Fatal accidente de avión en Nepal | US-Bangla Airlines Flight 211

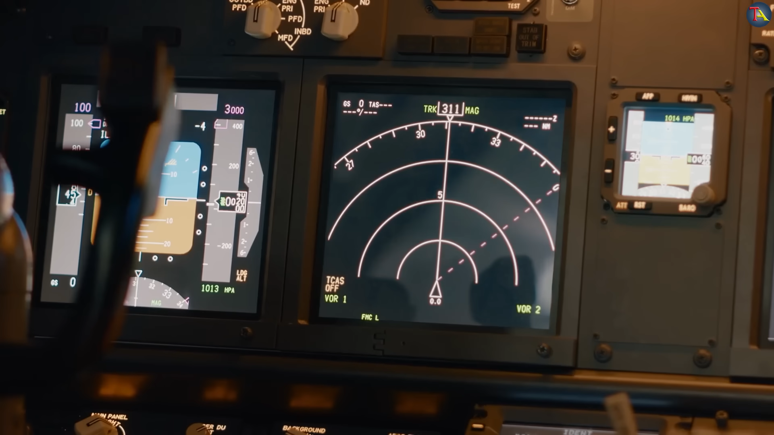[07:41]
En realidad, cuando cualquier avión despega hacia un destino, el piloto rellenaba todos los detalles en su sistema de gestión de vuelo, FMS, durante el despegue.